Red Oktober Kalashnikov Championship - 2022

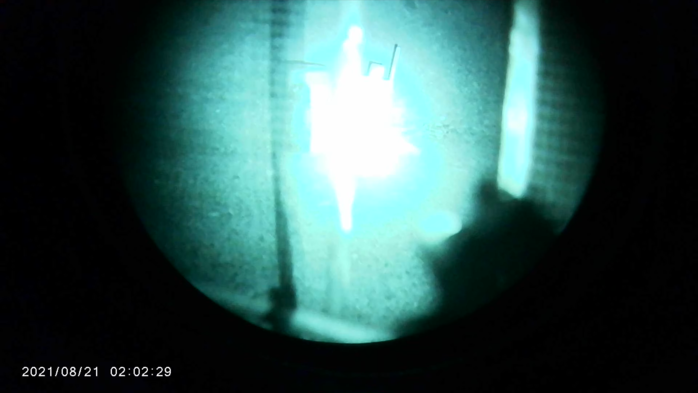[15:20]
and then one stage I'm like, let's go white light.
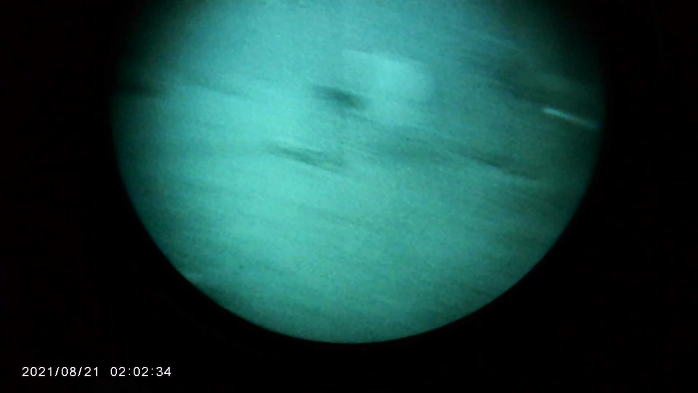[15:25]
And I was using on my quick hatch, I had the mod button, the dual lead.
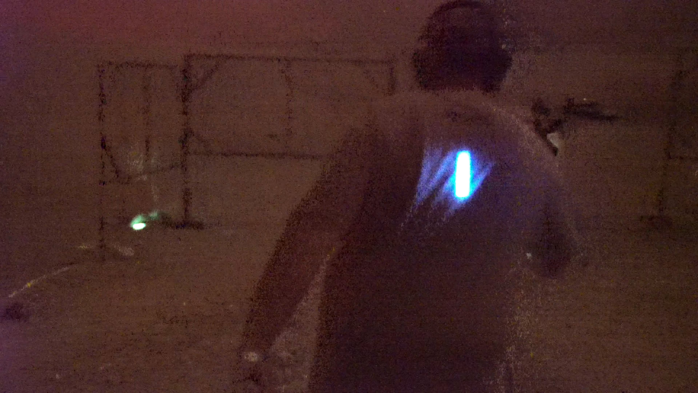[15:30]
So I basically had it set up to where when I would mash the button, my maul would turn on and my vampire, Surefire Scout Pro Vampire.
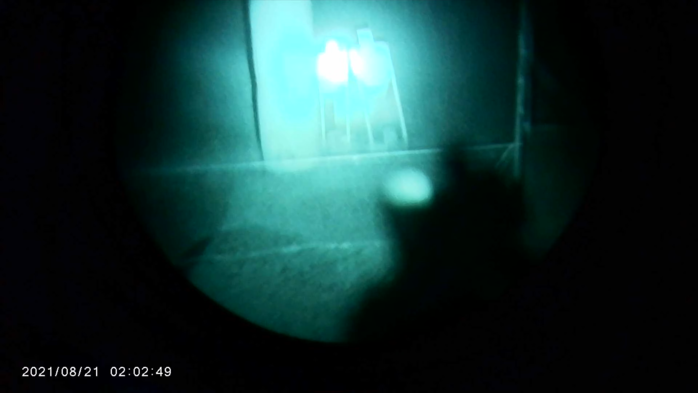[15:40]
So I either had it set up one of two ways, either the maul with a high beam illuminator and IR laser,